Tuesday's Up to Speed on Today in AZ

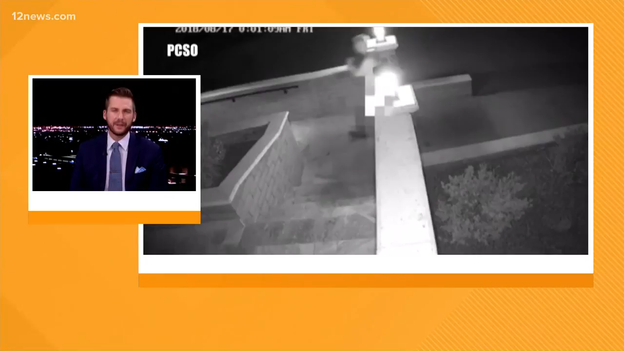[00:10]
year old jeremy lawrence of florence is a serial thief linked to a number of burglaries spanning two years in the most recent heist pinal county deputies say lawrence stole
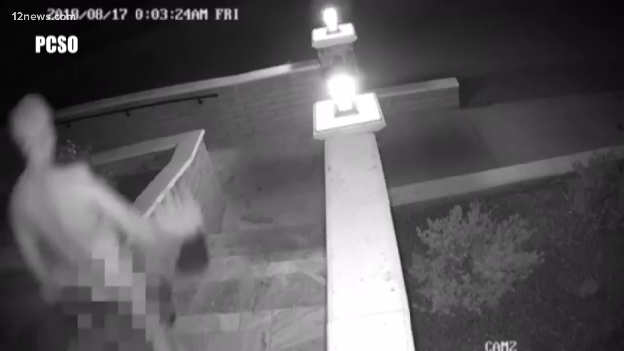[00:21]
an exotic tree from a home he was spotted on surveillance video in several of those burglaries completely naked a tattoo helped link lawrence to two cases from back in 2016.